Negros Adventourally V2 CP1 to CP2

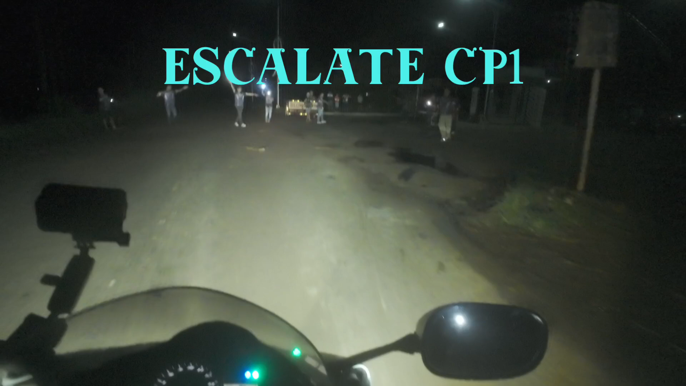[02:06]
So ito na yung Escalante, no? Checkpoint number 1.
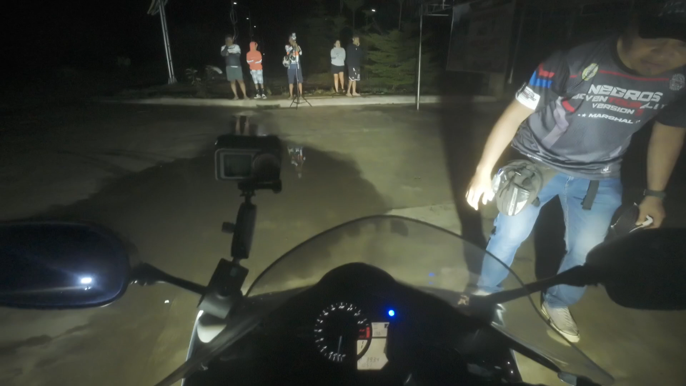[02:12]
So ito na yung hindi ko in-expect kasi na hindi nila pupunasan yung helmet ko. Kaya tuloy-tuloy na yung pagbiyahe ko dyan. Yun yung isa sa mga failure ko dyan na hindi napunasan yung helmet. Kasi yun yung downside sa akin paggabi.
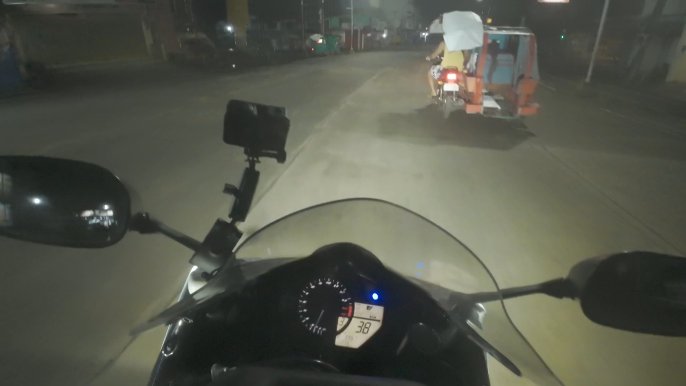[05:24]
Tapos napapatingin ako dyan sa ano ko, sa GPS ko.